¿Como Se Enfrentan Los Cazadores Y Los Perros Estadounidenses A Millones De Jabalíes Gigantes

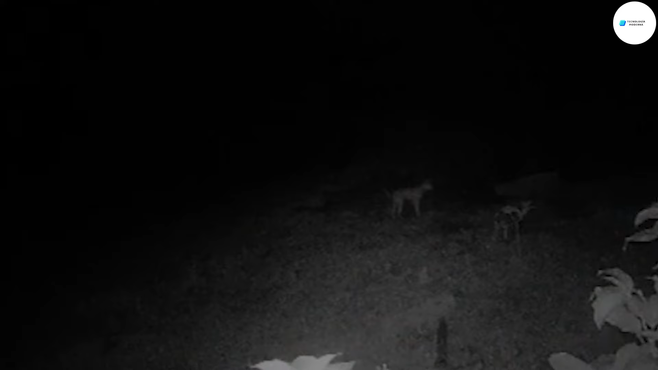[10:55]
Durante la caza, los cazadores suelen observar a los perros dingo desde la distancia,
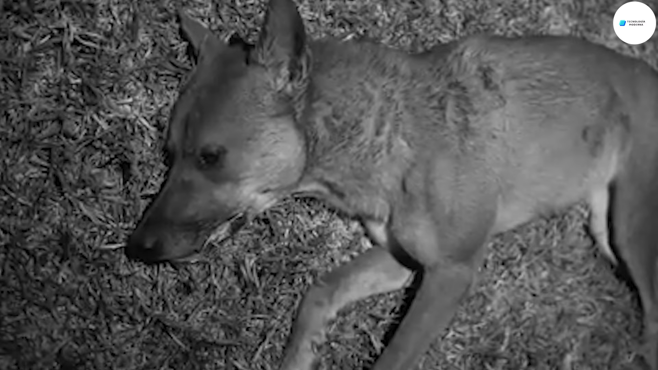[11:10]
Esto facilita apuntar y derribar a los perros dingo y no
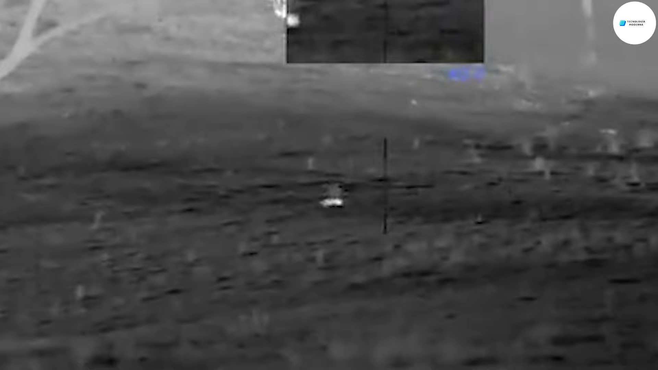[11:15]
representa